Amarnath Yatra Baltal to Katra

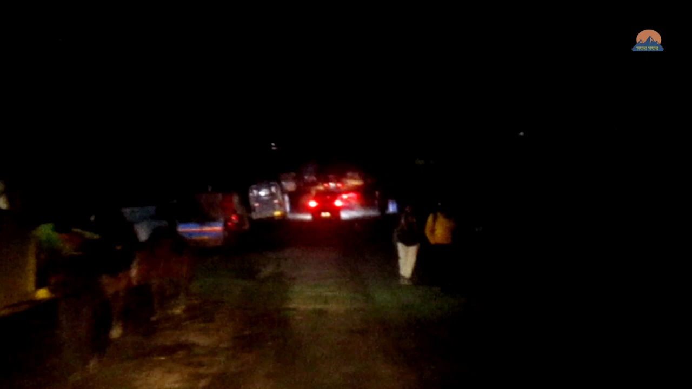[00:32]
ভোর চারটে গাড়ি ছাড়ল কাটরার উদ্দেশ্যে। আসার সময় যেমন কনভয় আমাদের নিয়ে এসেছিল, এখনো আমরা কনভয়ের সাথেই যাচ্ছি।
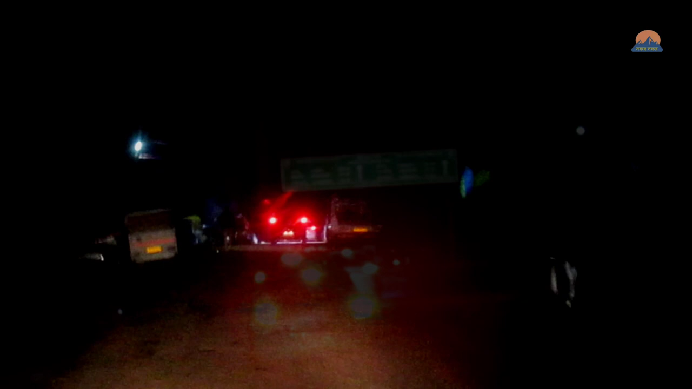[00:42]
বালটাল থেকে জম্মুর দূরত্ব প্রায় 395 কিলোমিটার,
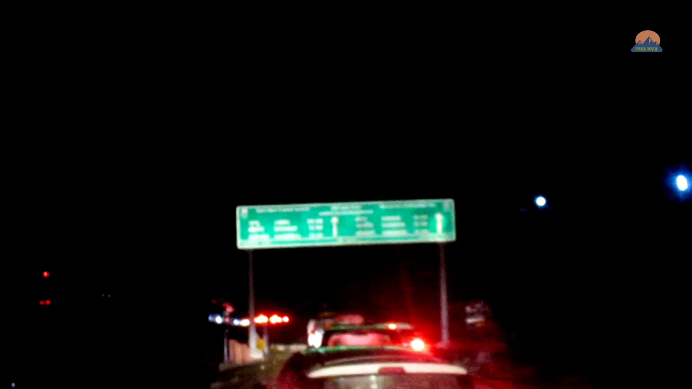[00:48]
আর এই স্থান থেকে কাটরার দূরত্ব 300 কিলোমিটারেরও বেশি।